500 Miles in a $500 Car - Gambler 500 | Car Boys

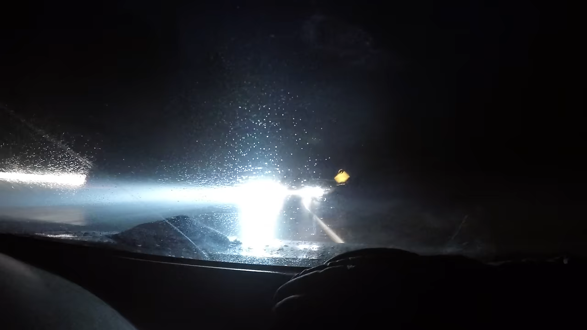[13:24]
Every time another car passes, we can't see anything for a couple seconds. So hopefully they get to camp.